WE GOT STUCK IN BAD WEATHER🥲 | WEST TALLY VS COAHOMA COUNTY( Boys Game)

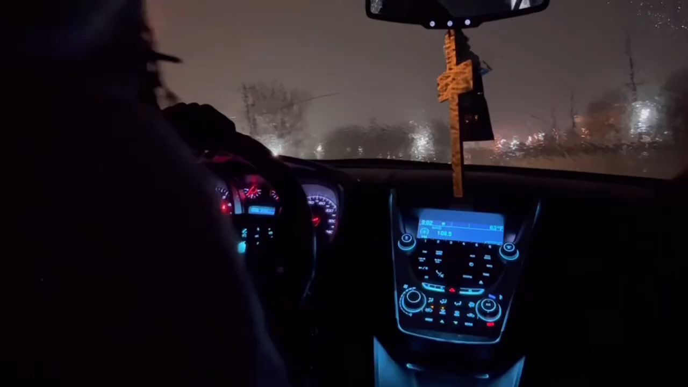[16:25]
Damn. What's it going? You gotta throw it out. Oh, you work. Damn. It's raining now.